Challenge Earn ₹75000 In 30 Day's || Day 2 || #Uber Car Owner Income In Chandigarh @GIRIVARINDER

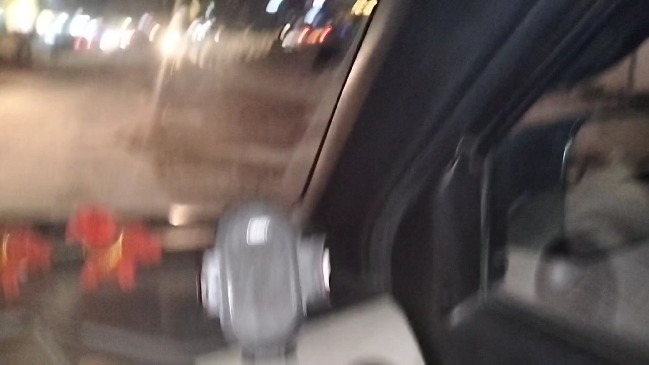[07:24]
रोड तो है ही नहीं, ये लो।
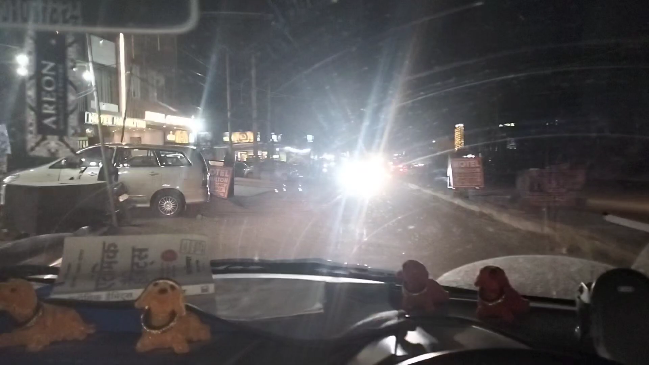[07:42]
ठीक है, वो जो बंदा फेस कर रहा है उसको पता है, ठीक है।
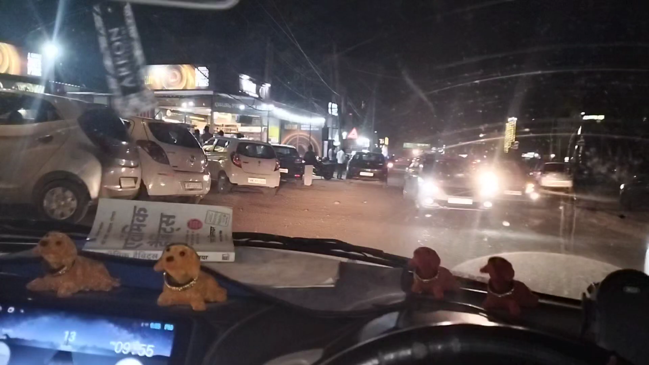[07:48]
हर जगह अब ये लो आपके सामने ही है, दिख रहा है आपको सारा कुछ,
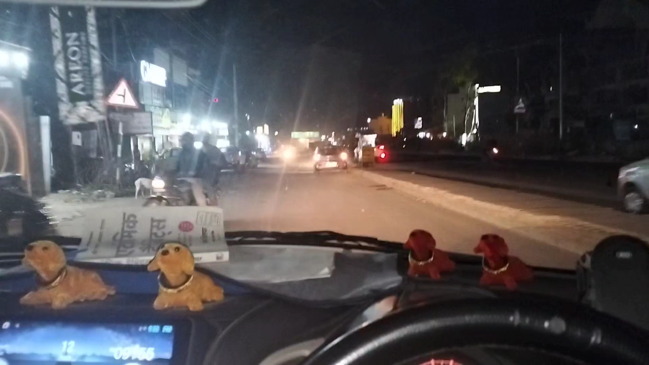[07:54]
ये देख लो ये बैक आ रहा है इधर, इसको पता ही नहीं,
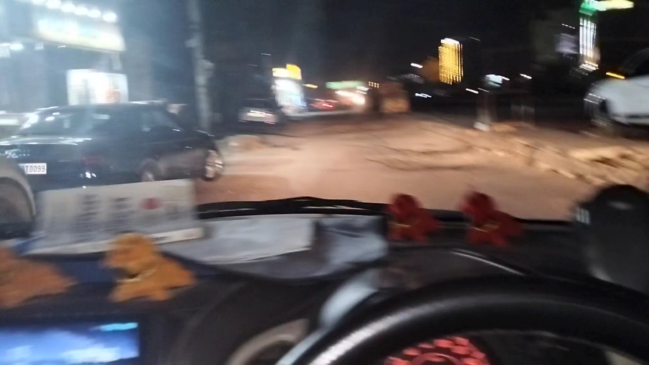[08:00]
खैर चलो अब ये देखो, चलो तो क्या, ये देख लो रोड के हालात, अब वीडियो में नहीं आपको पता लग रहा होगा, ये देखो ए,
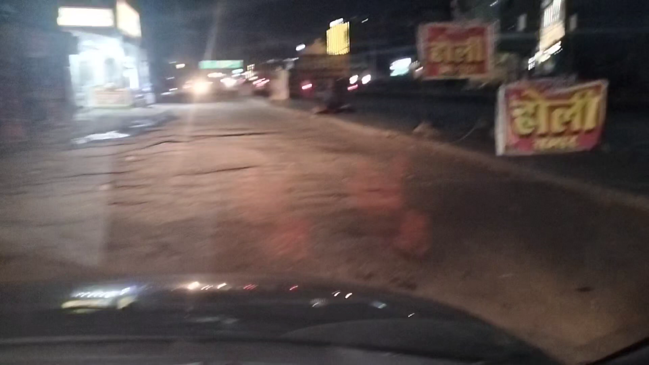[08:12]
देखना गाड़ी कैसे, ये देखो,
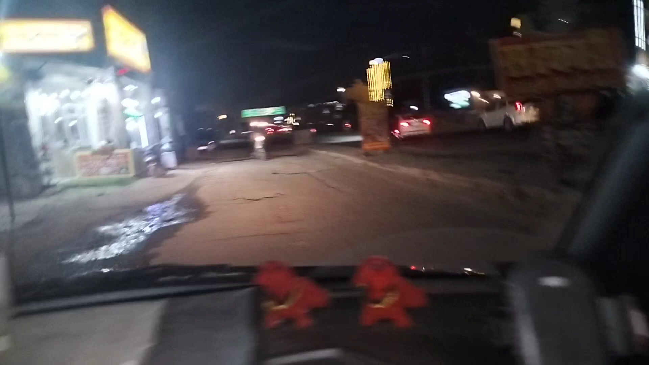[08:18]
ठीक है। अब आप फोन में देख रहे हो, आपको फोन में नहीं पता लग रहा भाई आगे भी कितना का आगे खड्डा गहरा है कितना नहीं, रोड की कंडीशन क्या है क्या नहीं,
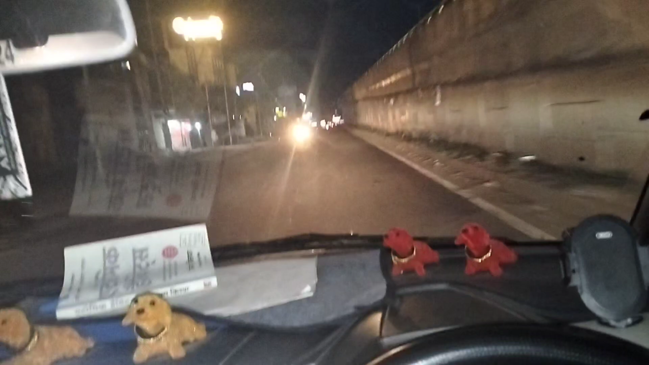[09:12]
अभी देखो रोड साफ है ना, देखो बिल्कुल मक्खन जैसा रोड पड़ा है ये लो, लेकिन वो रॉन्ग साइड आ रहा है देखो। अब ये चीजें भी बचानी पड़ती है, खुद को भी बचाना है दूसरे को भी बचाना है, बहुत कुछ है।
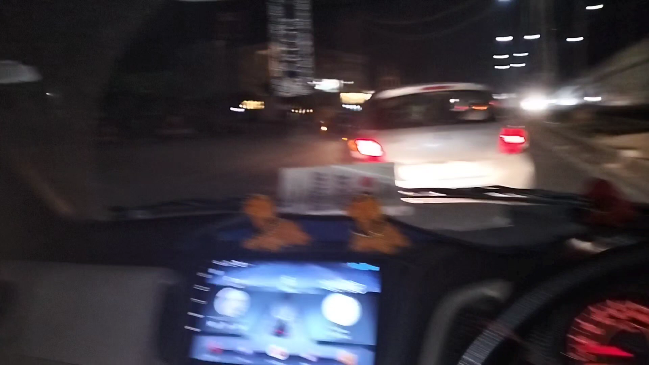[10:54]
हो रहा है रोड रेज, और जबकि गलत हमारा टैक्सी वाला भाई है,
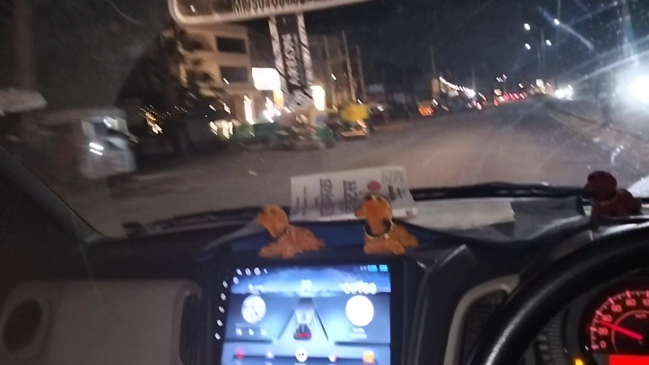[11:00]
वो रॉन्ग साइड चला हुआ है, लेकिन वो फिर भी ठीक है।
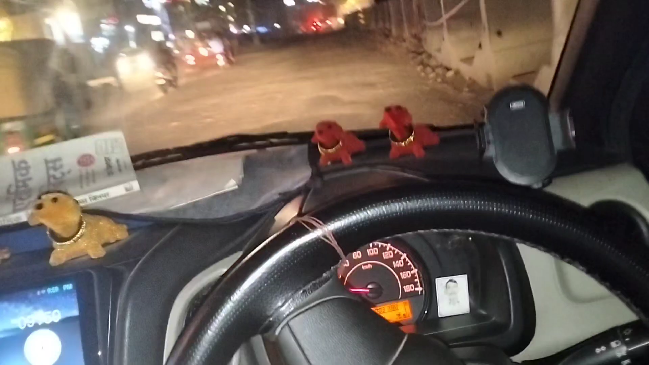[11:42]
ये देख लो रोड की कंडीशन है,
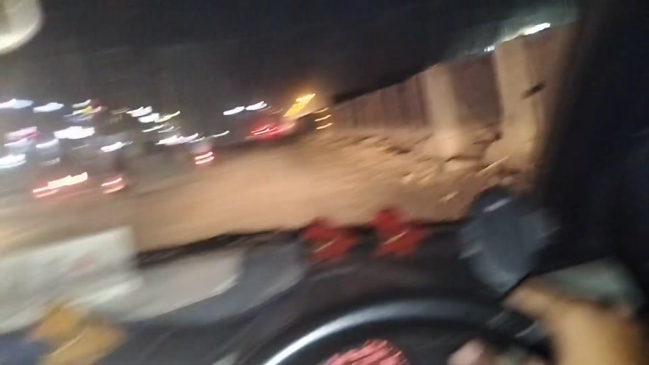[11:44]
जगह जगह कंस्ट्रक्शन चल रही है, सारा कुछ है, ठीक है। चलो आओ अभी घर चलते हैं भाई।